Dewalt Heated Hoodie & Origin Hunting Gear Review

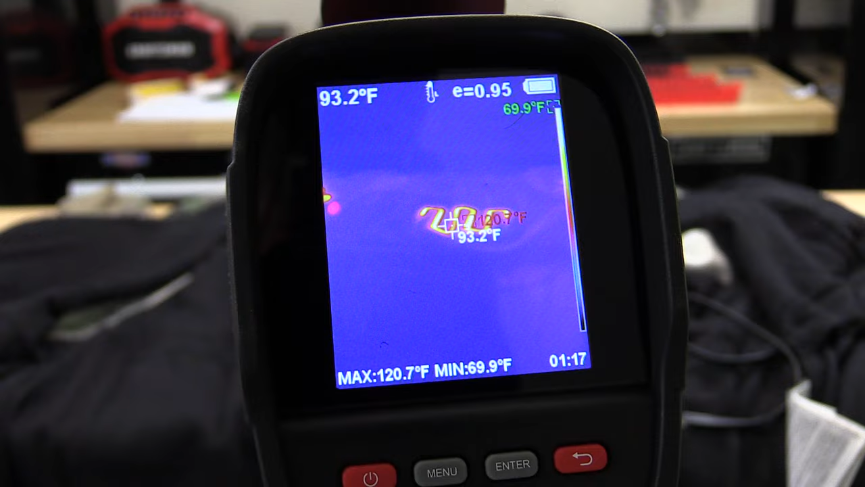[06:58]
On screen: spot 93.2°F, max 120.7°F, min 69.9°F
i pulled the jacket slightly forward and you can see our small heating pad on what would be the left
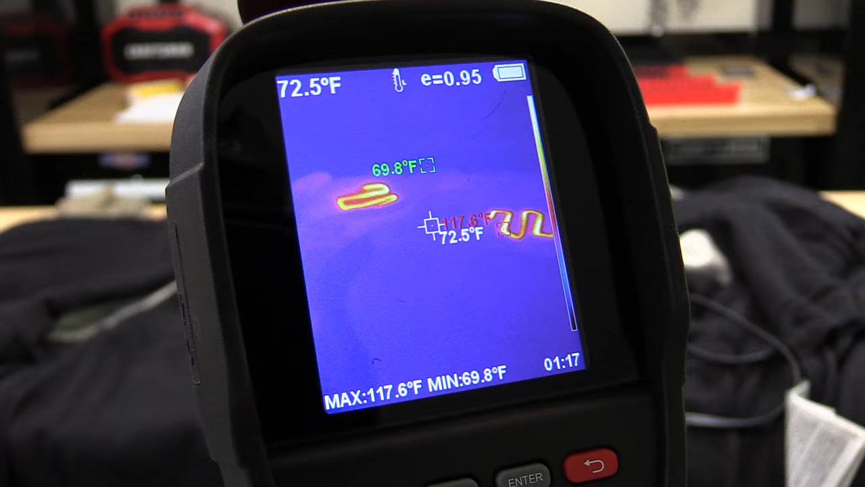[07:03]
On screen: spot 72.5°F, max 117.6°F, min 69.8°F
it would actually be your right hand side if you were wearing it and then we have a larger heating pad in the center that gets fairly warm pretty quick it's saying about 121
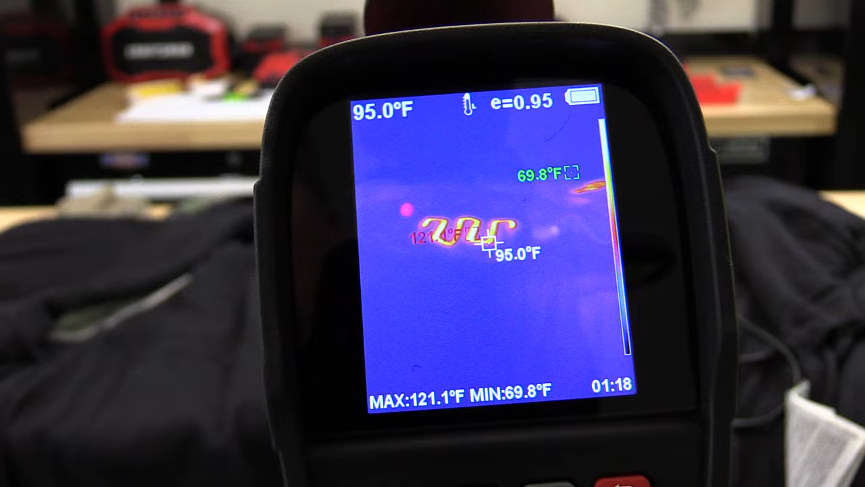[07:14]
On screen: spot 95.0°F, max 121.1°F, min 69.8°F
degrees at its highest point then we have another one which is not at
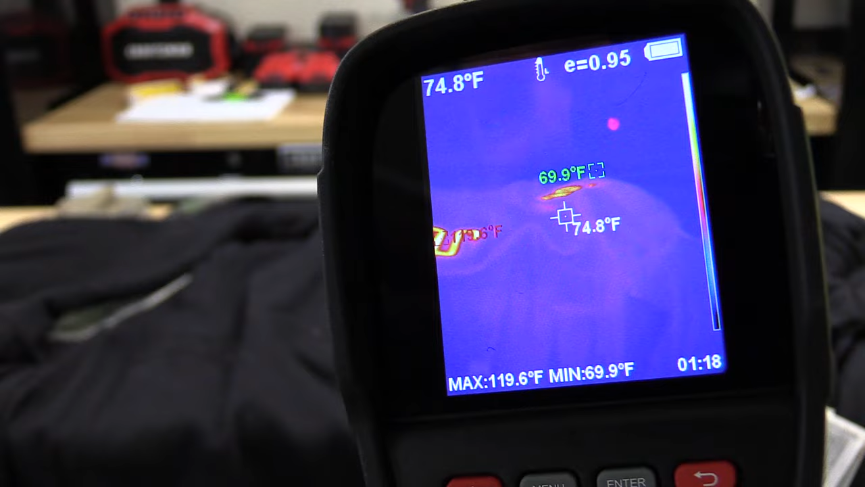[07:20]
On screen: spot 74.8°F, max 119.6°F, min 69.9°F
a good angle to see but it is going to match the same that you would have on that pocket
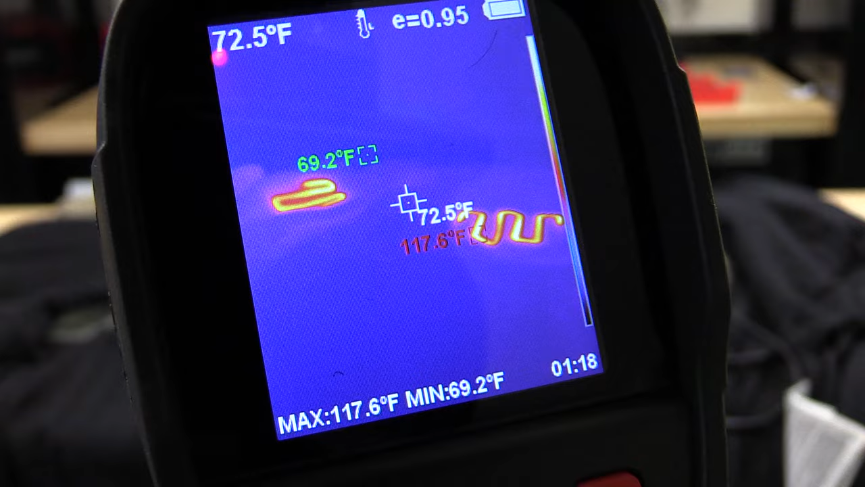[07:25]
On screen: spot 72.5°F, max 117.6°F, min 69.2°F
side really nice way of heating up quick now this is again with the milwaukee battery on the
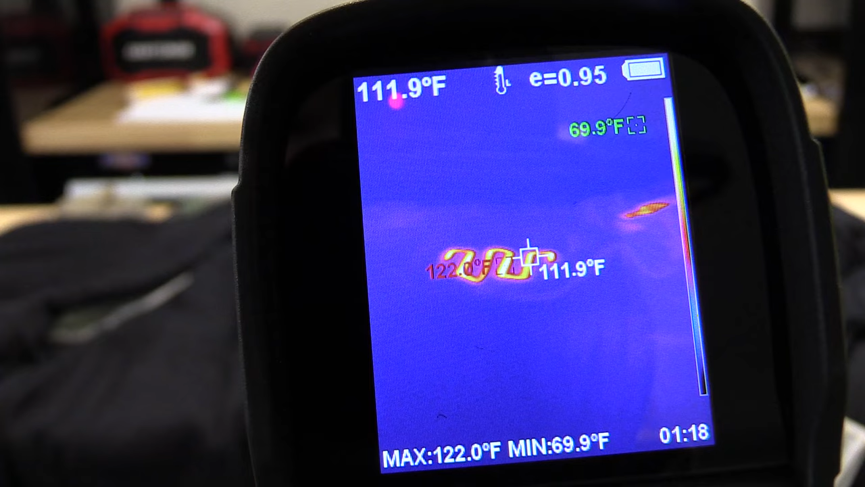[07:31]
On screen: spot 111.9°F, max 122.0°F, min 69.9°F
inside so
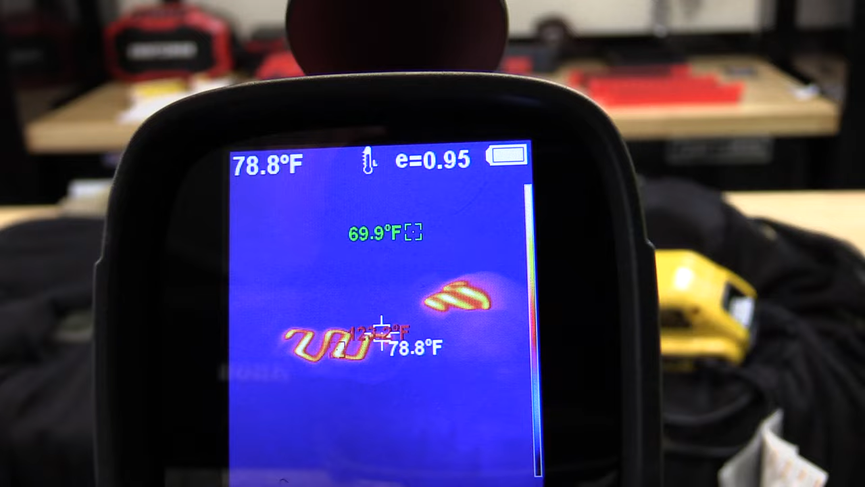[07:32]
On screen: spot 78.8°F
i moved the jacket slightly so we could see the left hand
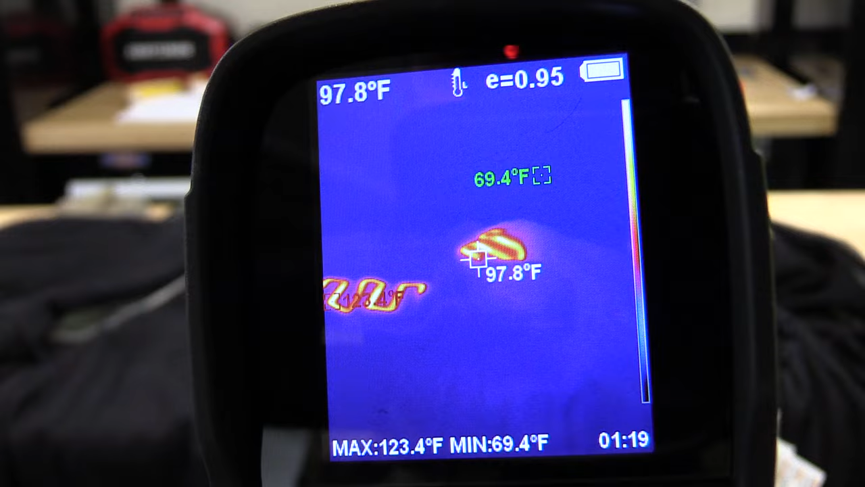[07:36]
On screen: spot 97.8°F, max 123.4°F, min 69.4°F
side warming pad a little bit better and then plugged in the dewalt
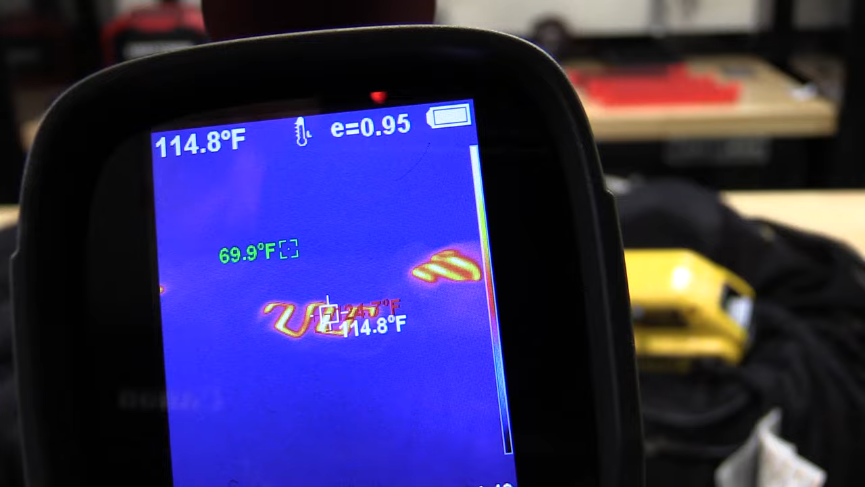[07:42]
battery instead of the milwaukee so we could see that you can pretty much it's red and you can see the high spots pretty much the same as they were before
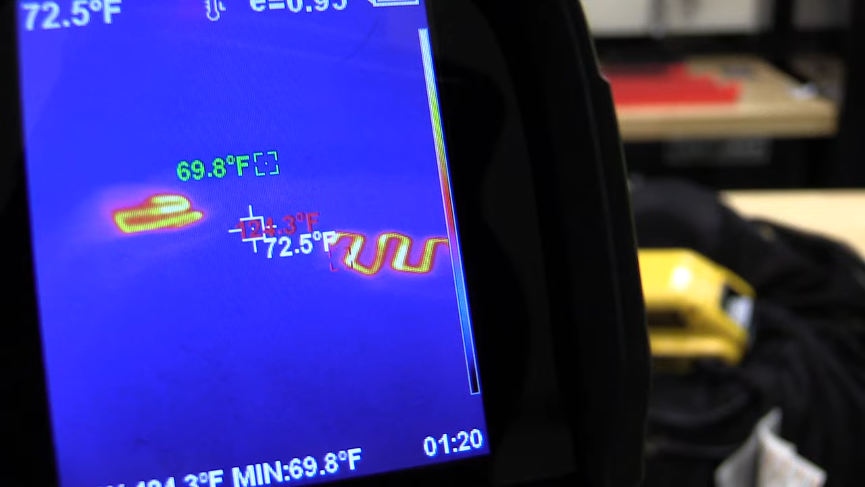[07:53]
On screen: spot 72.5°F, min 69.8°F
and then again the right hand side of the jacket not bad
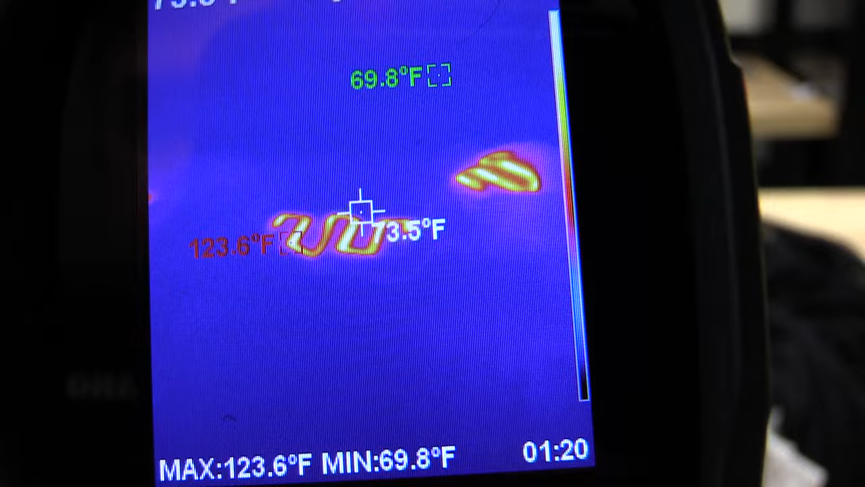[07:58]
On screen: max 123.6°F, min 69.8°F
and this is again a great little heat zone it does not have pocket warmers that is the one thing on this
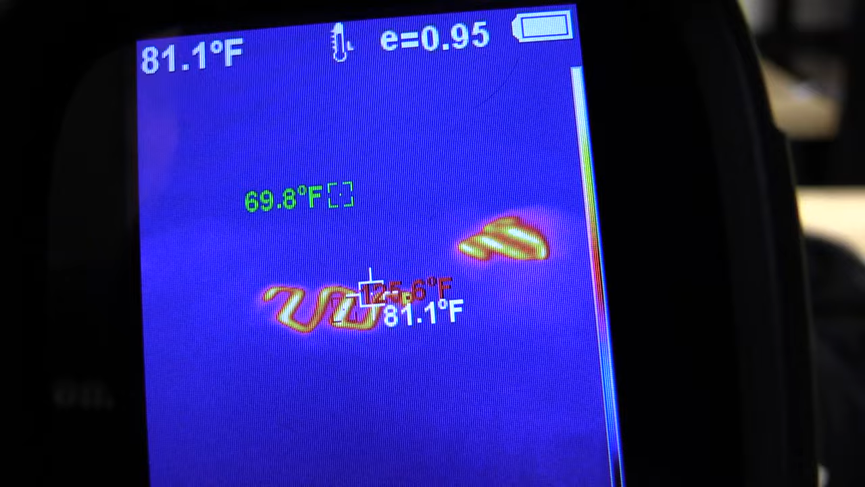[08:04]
jacket that i could really get into was just turning on some pocket warmers to put your hands